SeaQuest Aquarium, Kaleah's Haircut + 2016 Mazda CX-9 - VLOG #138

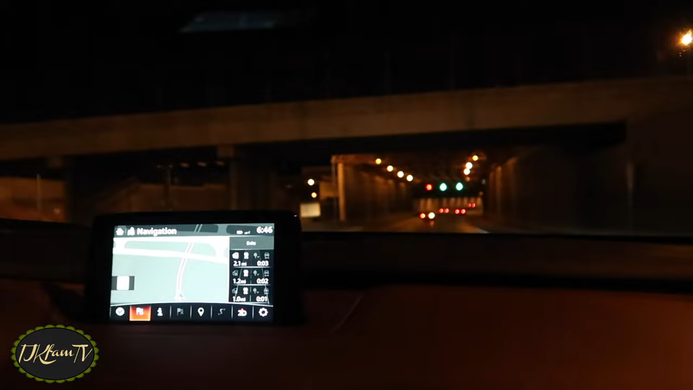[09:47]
Right, you guys, we're about to go under this tunnel. Make a wish. Oh, yeah, it did.